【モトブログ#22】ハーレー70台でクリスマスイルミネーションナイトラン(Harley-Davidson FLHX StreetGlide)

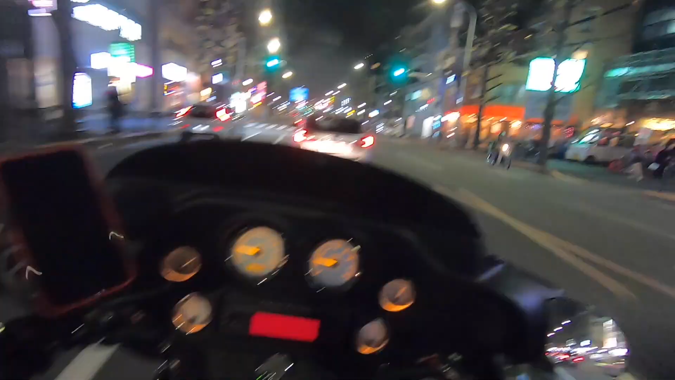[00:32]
はい、今ここは青梅街道ですね。青梅街道からカンナナ入って向かおうかなと思っています。一応12月なんですけども、今日はそんなに著しく寒いって感じはしないんで、比較的走りやすいコンディションかなと思っています。一応寒いと困るので、ウエストライドのウェイシングジャケットとウエストライドのグローブしています。で、ファットボブは相変わらずパーツが届かないので、今日はストリートグライドで向かっています。
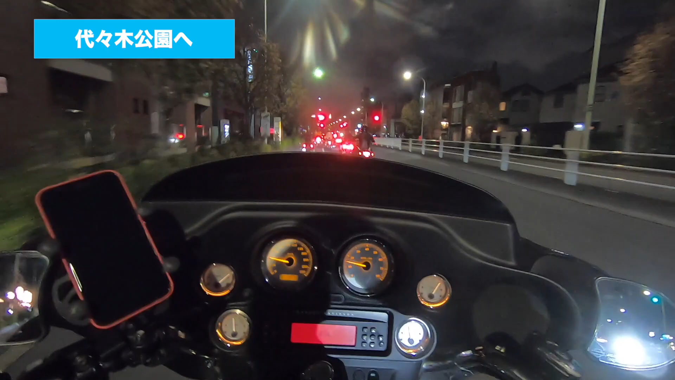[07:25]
今日は代々木公園に集合してそのまま東京駅の方に行くプランですみんなプルフェイスなんですよね
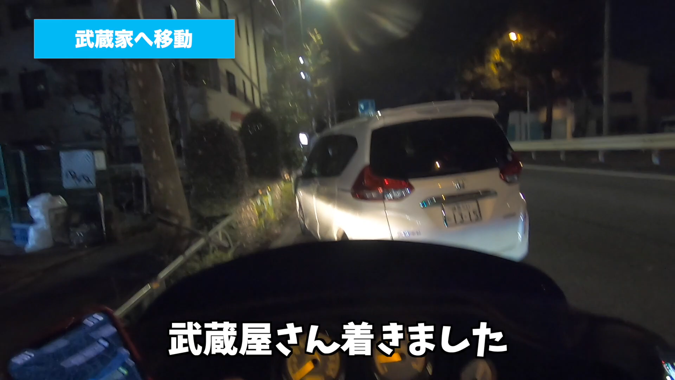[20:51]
はい武蔵屋さん着きましたちょっと食べに行ってきます